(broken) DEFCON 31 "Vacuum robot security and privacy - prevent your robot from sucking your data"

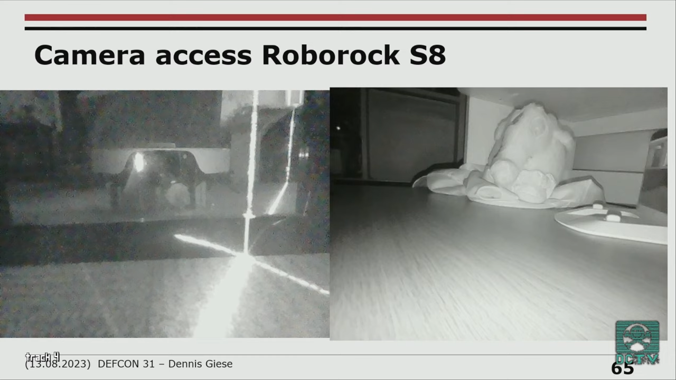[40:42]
It has an infrared camera, so the sad thing is on the right, as you see there, looks a little bit bland. This is the blue elephant, so you cannot see the blue in the picture, which is kind of sad, but it's okay. I mean, you still see the optical sensor sees something, right?